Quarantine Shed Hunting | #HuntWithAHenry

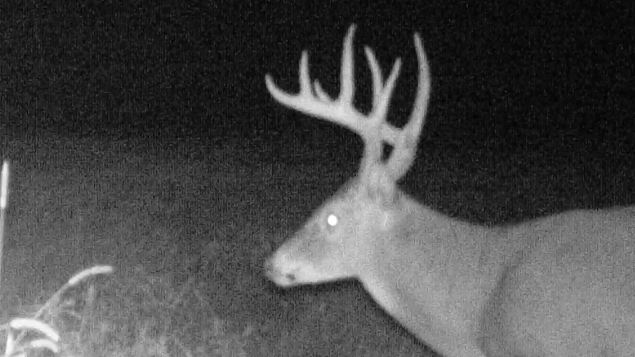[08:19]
I got pictures of this deer here this year over in those standing beans. He's actually a lot better deer than I thought. Real pretty deer.